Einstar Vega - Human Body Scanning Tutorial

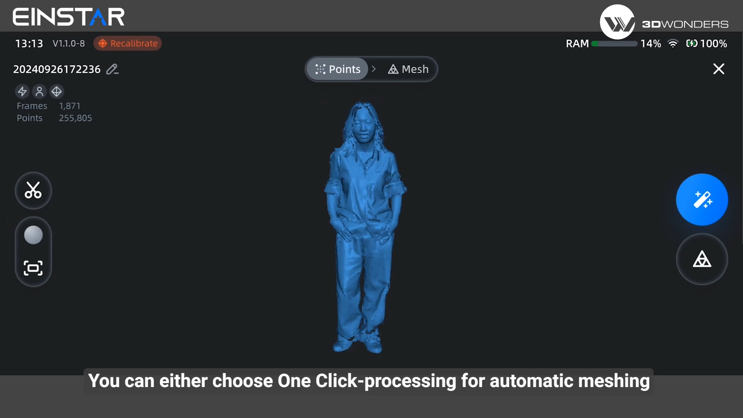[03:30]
You can either choose one-click processing
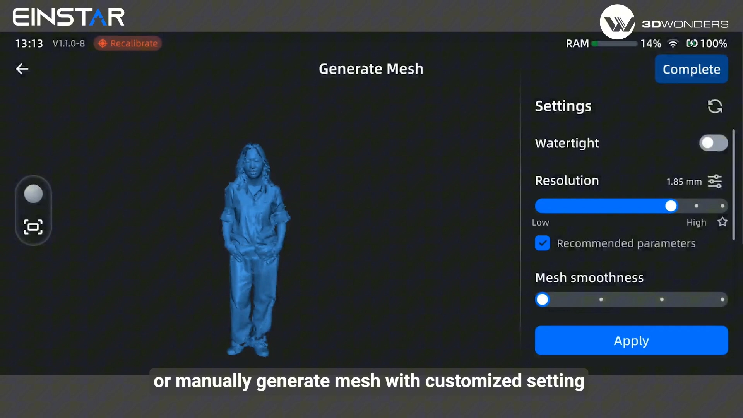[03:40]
When setting parameters manually, choose whether to use watertight, set the resolution and mesh smoothness, as well as weather to apply texture mapping.
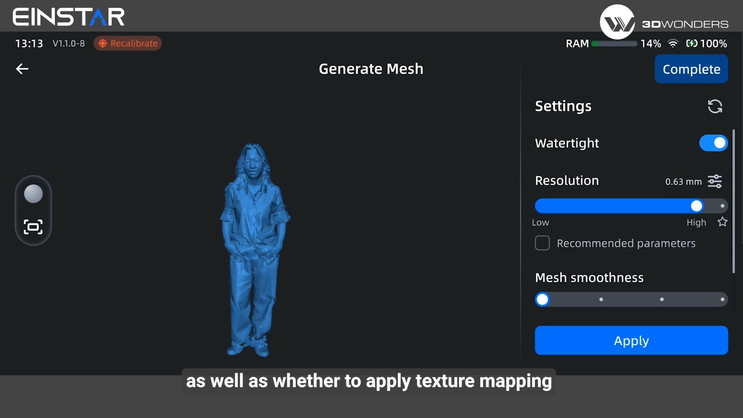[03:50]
For whole body data scan in fast mode, point distance above 1 mm is recommended for the balance between efficiency and data detail level.
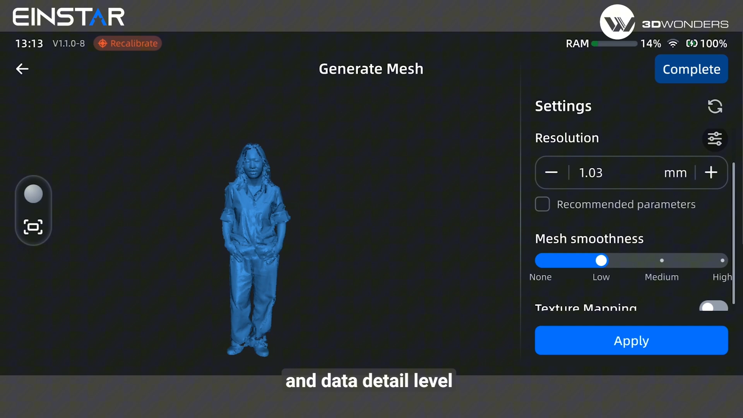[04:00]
For face data only scan in HD mode, you can try setting closer point distance for higher resolution mesh result.
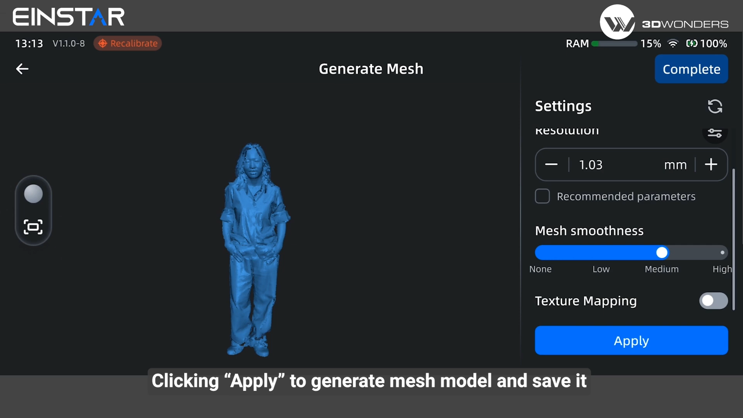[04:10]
Clicking apply to generate mesh model and save it. and